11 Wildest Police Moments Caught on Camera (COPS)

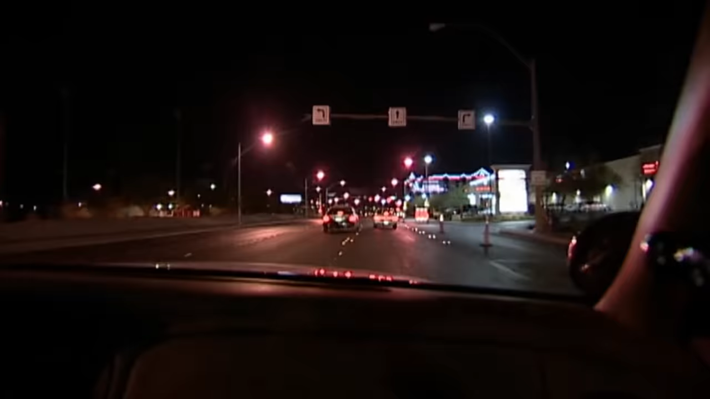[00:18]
38 miles an hour. The other unit just initiated up.
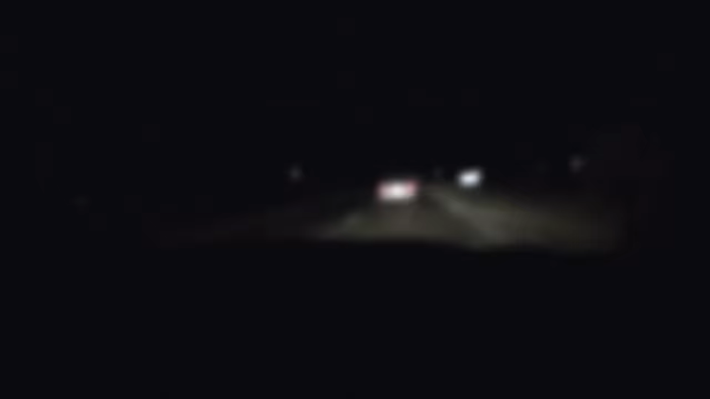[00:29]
All right, now we're trying to stop this suspicious vehicle. He's failing to yield. So it's low mile an hour pursuit right now. We have a couple units trying to get in position ahead of this vehicle. They're gonna try to set up some spike strips to try to deflate the guy's tires.
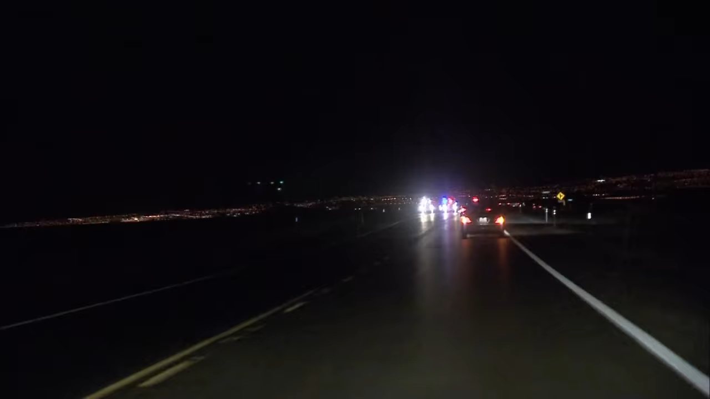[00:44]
That way you come to a stop a little bit quicker. Hopefully they hit, I'm not unsure. But we got a gigantic wall down here, so this is probably gonna be a felony stop at some point. See what happens here. They have more spike strips out.
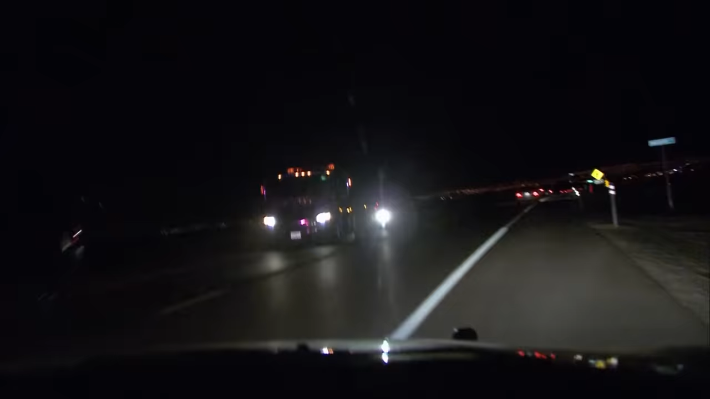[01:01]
So hopefully you hit them and hopefully you hit him and the wheels will start to deflate and, yep, his tires are out. So we have a good good strips. The spike strips worked. So the other unit here was trying to slow him down, but it's not apparently working too well.
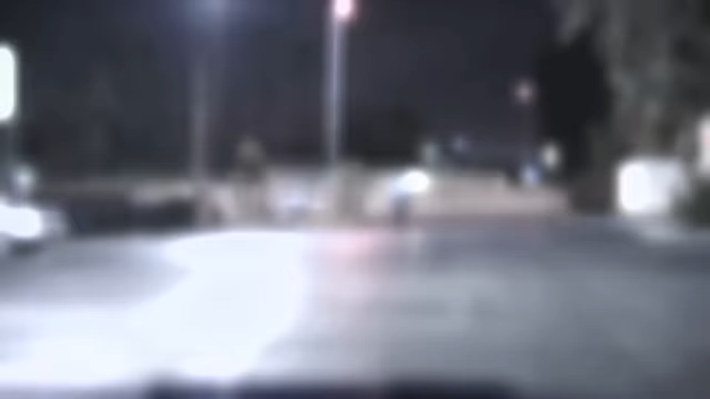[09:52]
He's trying to catch up to a guy on a bike. So far, he crossed 6 lanes of traffic.
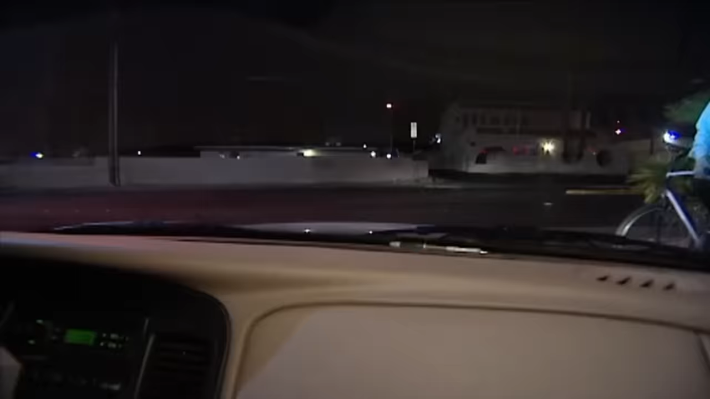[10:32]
Ugh. 1DP17. Go ahead. 410 driver, just 401 to Karen and Maryland.
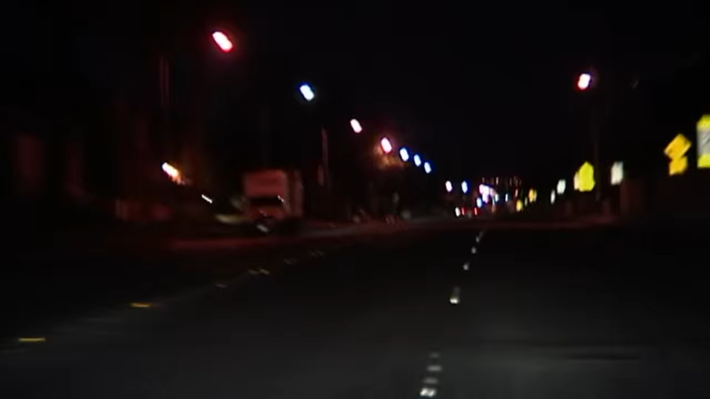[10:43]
He's now eastbound Karen, probably 100 miles an hour.
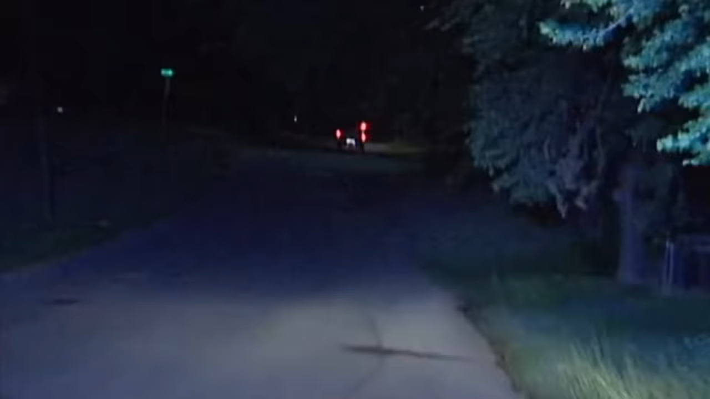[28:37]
Northbound 1700, gonna be a dark pickup. I don't have the tag on it yet.
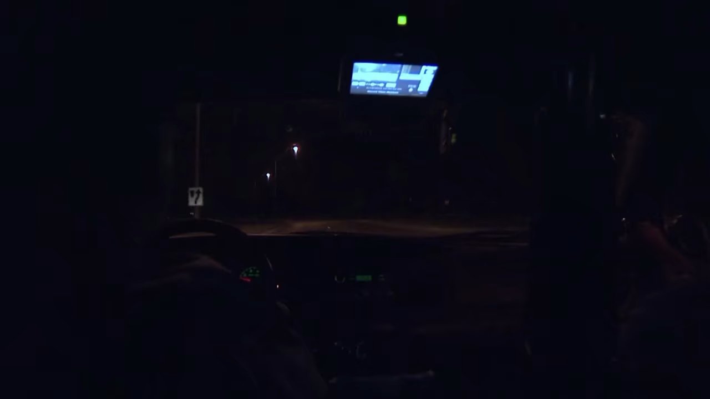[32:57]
It's probably going to pass in front of us here. There it is. There it is. Turned again. Again, UAN 34 in Garfield southbound. Let's move into this. Hold here, it's gonna be on.
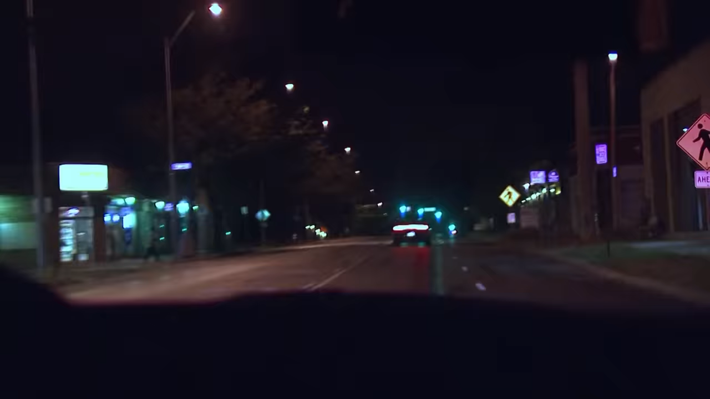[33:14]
Hold there for 1-2-3-3-4 in Garfield 2245. Stop. Where'd he go?
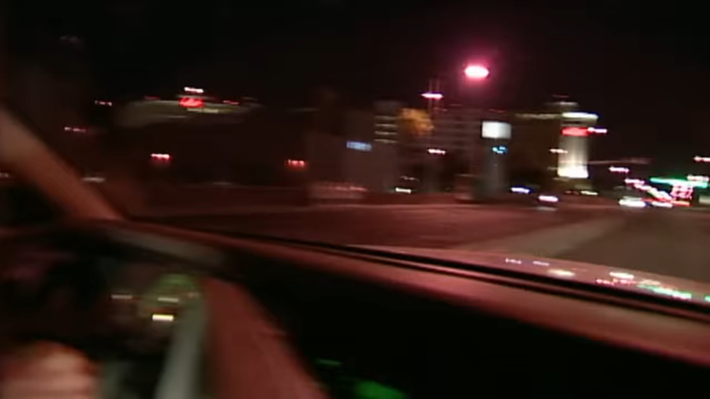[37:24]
Okay, we're going to flip a U-turn up here, head back, and follow the vehicle from a distance. Air 5, I copy. Do you have that vehicle in sight? If there's any unit continuing code, discontinue code. Air 5 has sight of the vehicle. I think that's him up here. Copy. No units in pursuit.
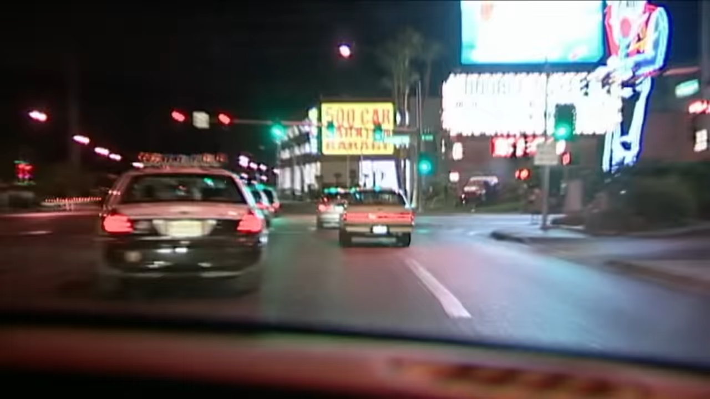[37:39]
Okay, we're not in pursuit right now. This car just refuses to stop. Our policy doesn't allow us to pursue. He's extremely drunk. Doesn't seem to want to stop. So we'll follow from a distance for a little while, and hopefully she'll stop and this will come to a peaceful conclusion and nobody will be hurt. Control 191, the vehicle just hit an orange cone on the side of Terrible's Casino.
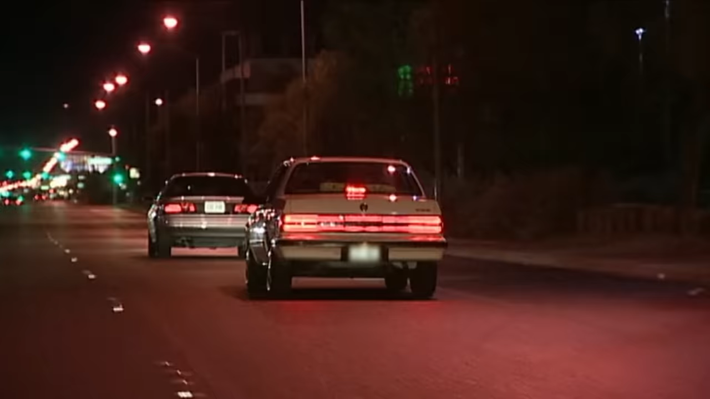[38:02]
We're still eastbound on Flamingo. We'd like to intercept this car before it heads toward Las Vegas Boulevard, where there's a lot of pedestrian traffic, and we'd hate to have a drunk driver on Las Vegas Boulevard. That's not going to be good. And we're still going.
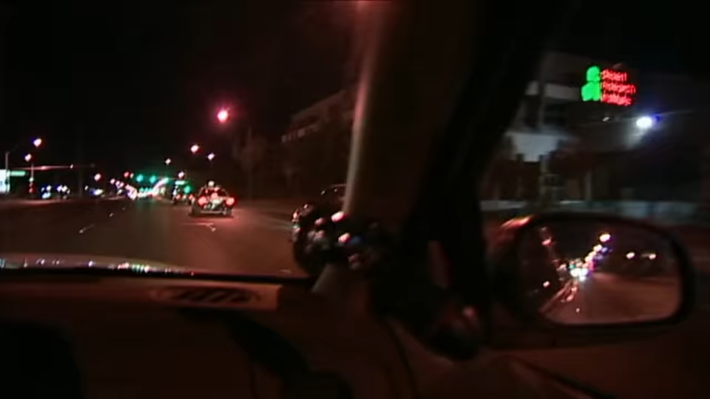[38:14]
Air 5, he's trying to get off to it now. We're all shut down. All right, she's taking a right turn onto Swenson. She's about a quarter mile ahead of me. There's a few motorcycle officers behind me and another patrol unit right over to the left of me.
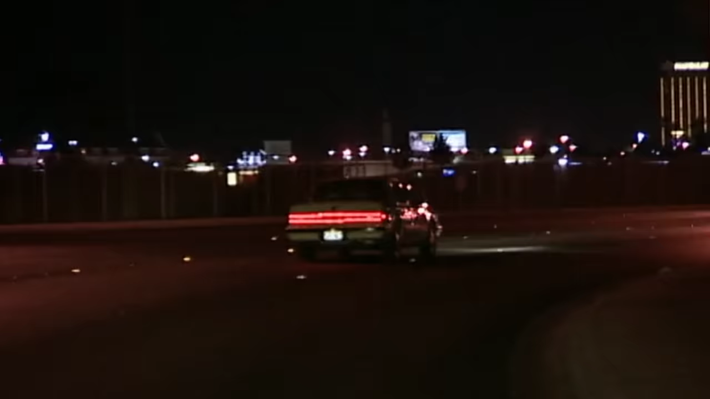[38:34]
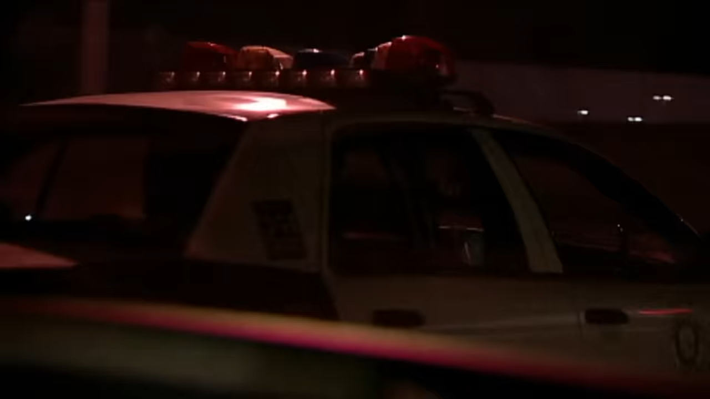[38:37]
Mel, give the car some distance. Give the car some distance, Mel. What was the last traffic? Yeah, they wanted to try to fit the vehicle, your call sign. She's going about 37, 38 miles an hour.
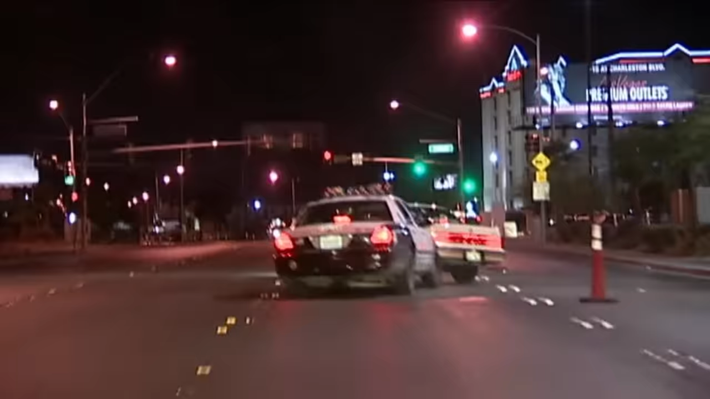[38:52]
The other unit just initiated a pursuit immobilization technique called the pit.